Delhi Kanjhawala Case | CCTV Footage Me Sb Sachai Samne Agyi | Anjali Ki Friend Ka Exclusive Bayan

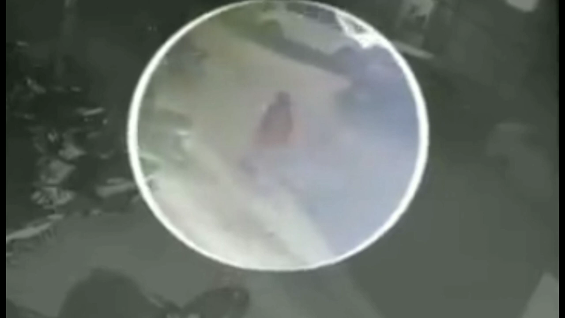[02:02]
جب یہاں سے بائے نکنی ہوتل کی پارکنگ میں ہی دونوں کی لڑائی شروع ہوگی اور لڑائی کرتے کرتے وہ سڑا کے بیچوں بھی چل گئی آپ کیمرے میں بھی دیکھ سکتے ہیں یہ ایکسکلوسیف فٹیج جو ڈیفرنٹ کیمروں
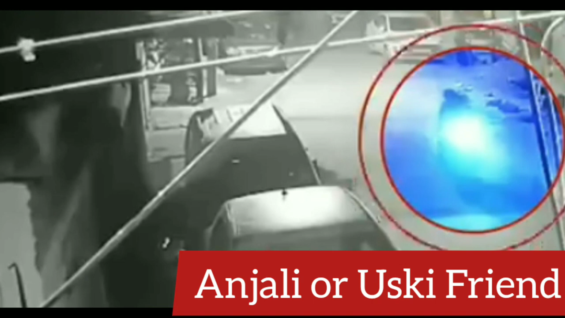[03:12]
ان میں دوبارہ سے بات چیت ہو گئی تھی سلوہ ہو گئی تھی دونوں پھر سے واپس جانی تھی سکوٹی پہ بیٹھ کے اور یہی پہ وہ حادثہ پیشا ہے یہاں کی جانے کے بعد اسی روڈ پہ تقریباً چالیس سیکنڈ کے بعد آپ کو وہی گاڑی نظر آئے گی جس نے انجلی کو ہٹ کیا یہ
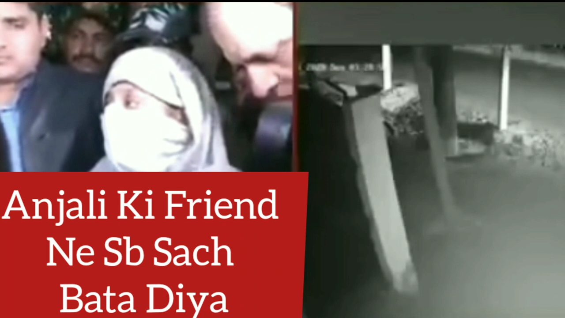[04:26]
اٹھ گنے کے بعد وہ آگے گئی پیچھے گئی آگے گئی پھر اسے گاڑی بالکل آگے گا سیٹ کے لیے پولیس کیس پہ آپ تفتیش کر رہی ہے اس کیسے مزید مانومات کے دیکھتے ہیں اس چینل کیپ لائکیں اور سبسکرائبیں تینکیو